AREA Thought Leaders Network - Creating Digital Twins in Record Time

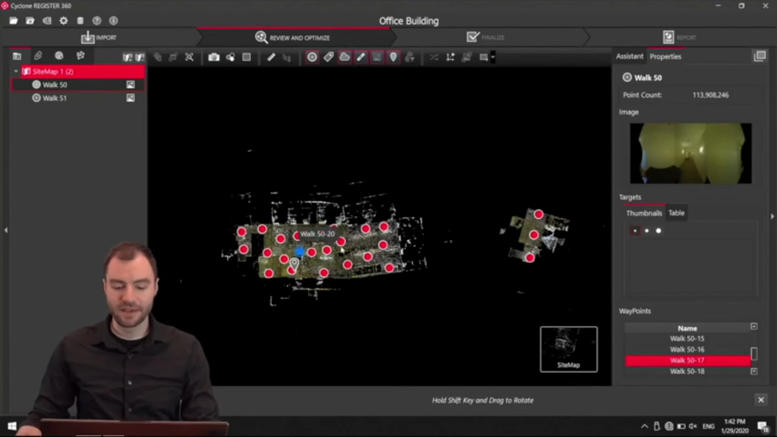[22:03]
I have two separate scans. And each one of these red dots represents each of those panel images that I've created.
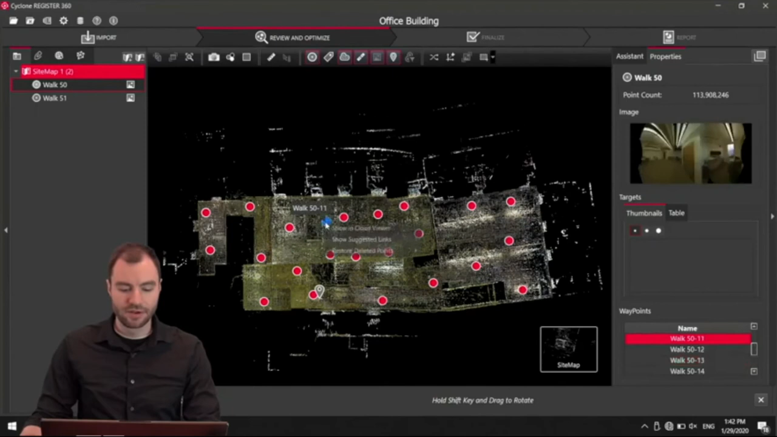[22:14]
If I want to go in here, I can say show on cloud viewer.
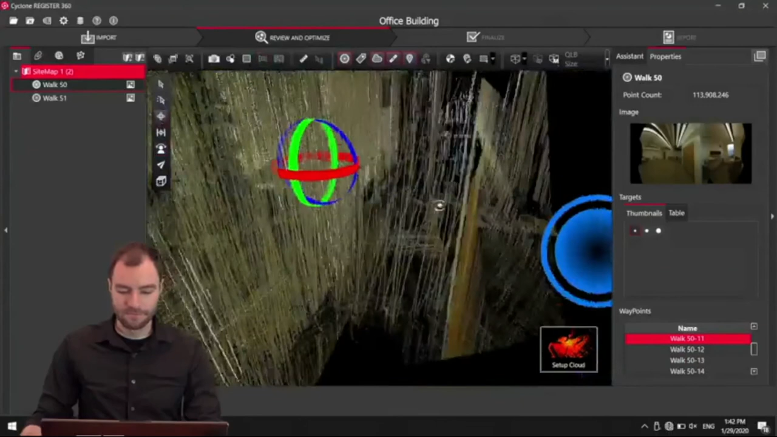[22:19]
And now I can zoom around this entire building that I've scanned.
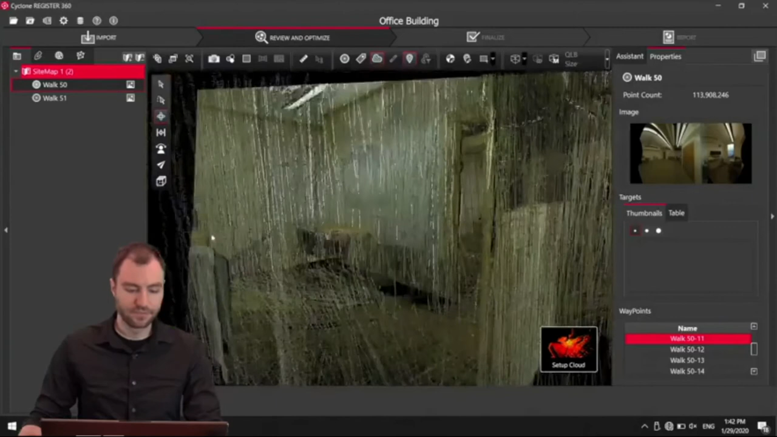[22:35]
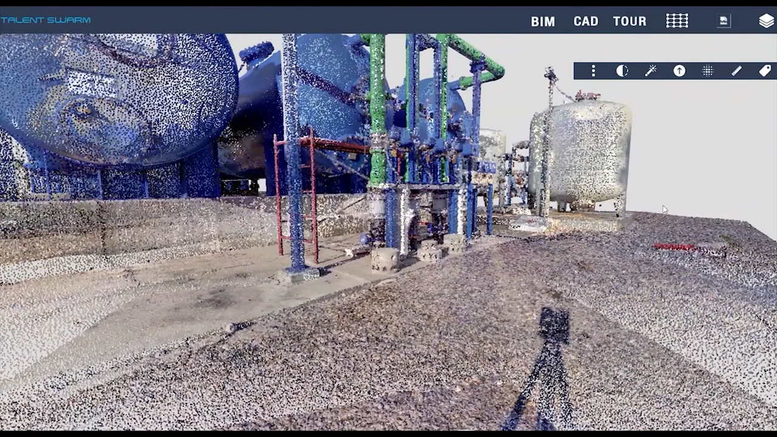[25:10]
This is the point cloud. You can see BIM is the the 3D model. Uh, CAD is the, is the CAD information and tours the photographic.
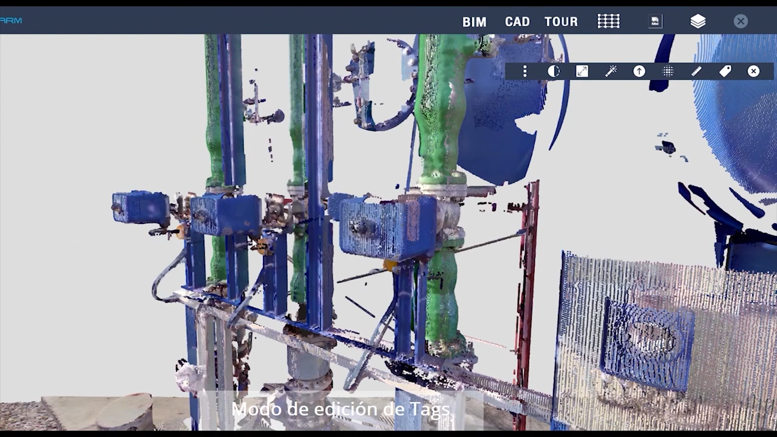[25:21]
And here, what we're doing is placing assets that are in a,
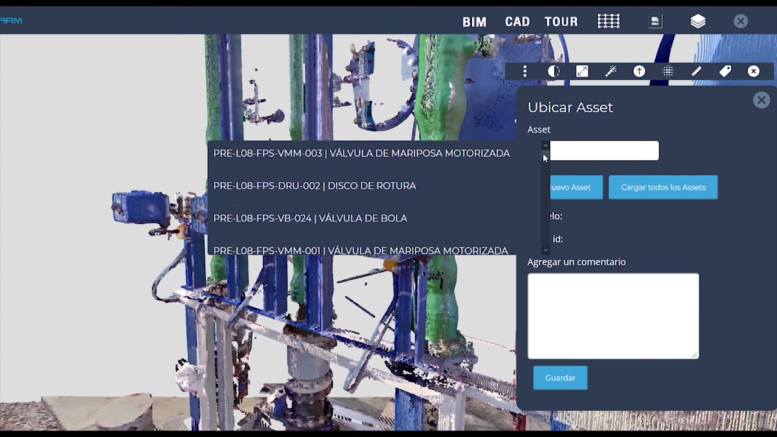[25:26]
in a CFOS standard database, and we place them with millimetric precision.
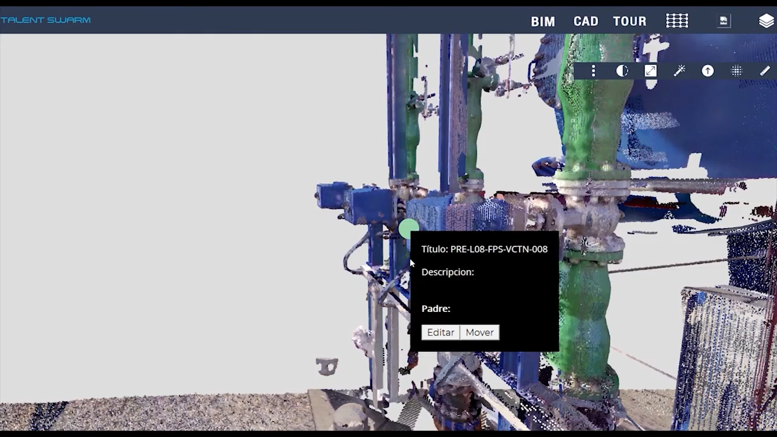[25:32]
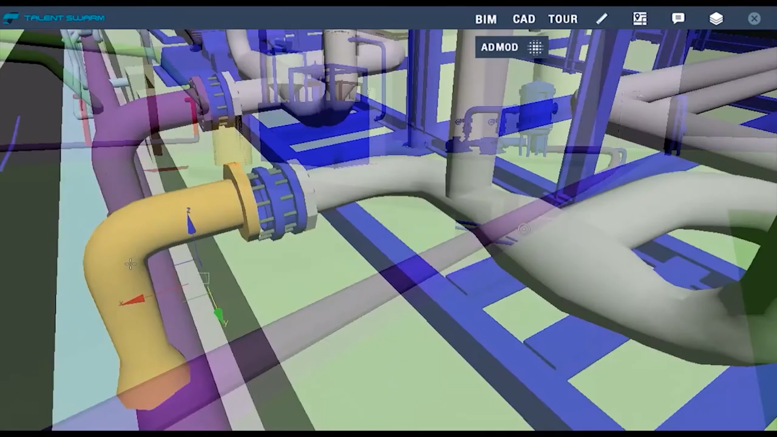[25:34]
Here, what we're doing is using the point cloud to place actual objects overlaid on the
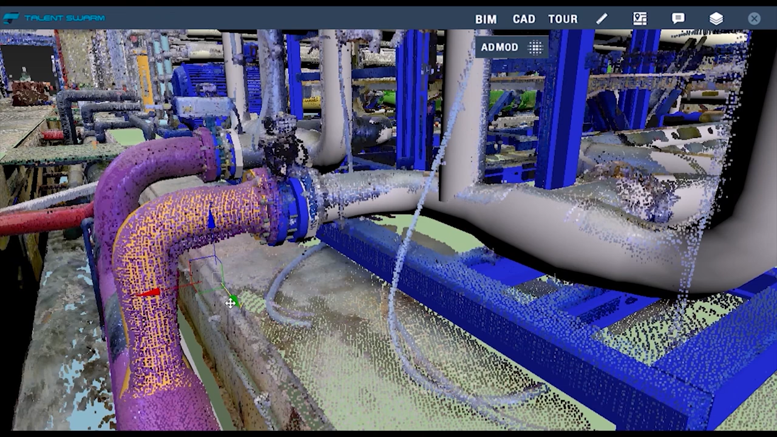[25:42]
point cloud so that we create the model on the fly. And here you can see, uh, an image of a person. The idea that, that I'll discuss further, uh, which is the immersive collaborative environment that we're creating.
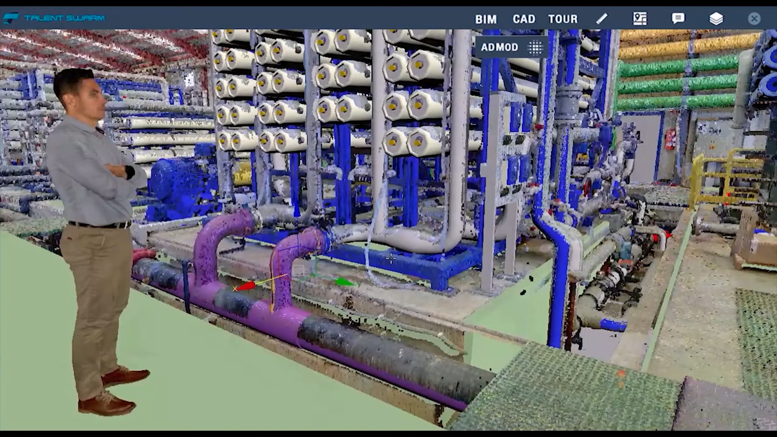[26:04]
The idea is that some of the,